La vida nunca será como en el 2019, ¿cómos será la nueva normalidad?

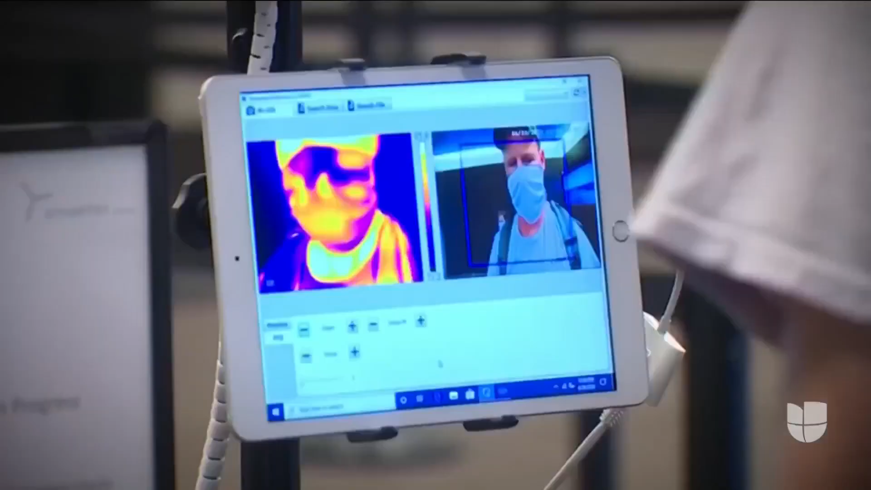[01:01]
Un pequeño aeropuerto en el estado de Washington ha empezado a tomar la temperatura corporal de los pasajeros con una cámara térmica.